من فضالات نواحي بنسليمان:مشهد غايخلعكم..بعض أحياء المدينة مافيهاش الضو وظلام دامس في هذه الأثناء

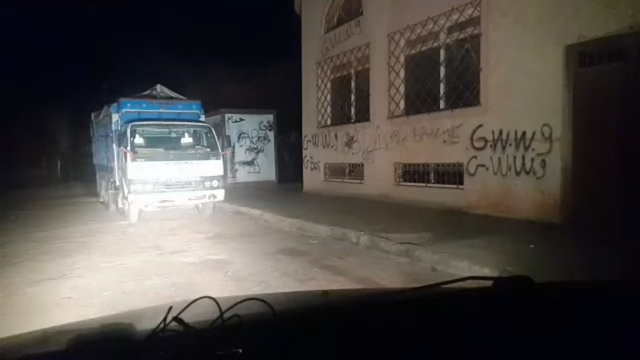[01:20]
الكبير والشاسح فرق واضح ودوح الشمس ما بين الحي بالعنارة والحي بالعنارة سوف نقطع الدو شوفوا معي اعتشح هنا سلامة للعائلات للأولاد
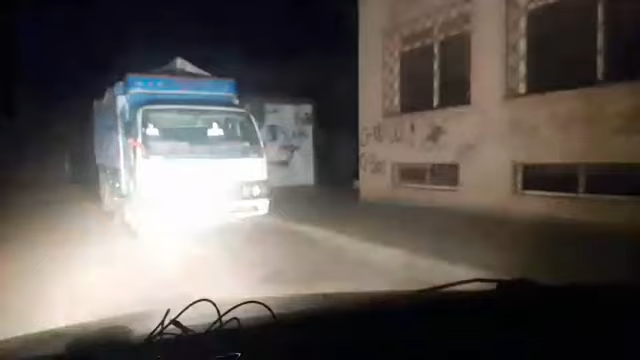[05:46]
السيارة فرق شاسع وكبير والصورة أمامكم غنية عن تعليق شوفوا معي الفرق شح